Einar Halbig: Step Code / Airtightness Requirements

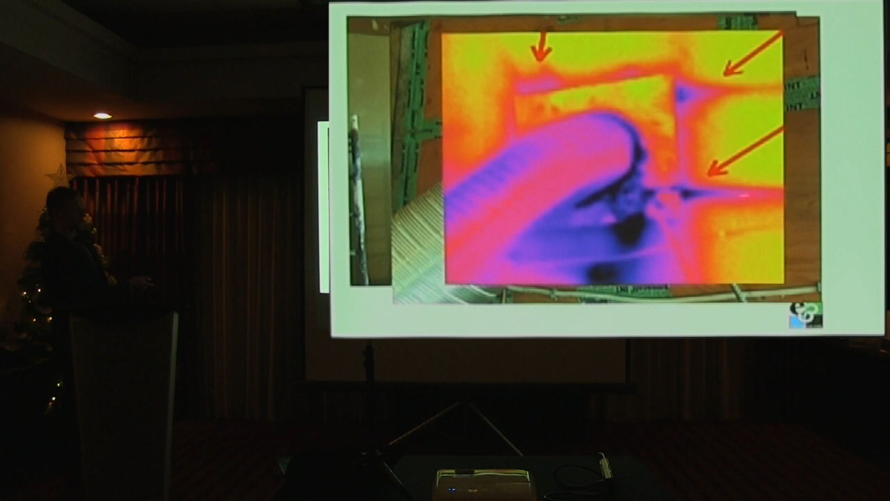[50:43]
and now you get to see the tracing of the cool air coming in, cooling down the surrounding area. So now you can see, oh yeah, well, you know, there's, this is cool just because of the conductive heat loss, but this is telltale air leakage signs. Okay, so now you can go back and say, okay, well yeah, there's some air sneaking out here,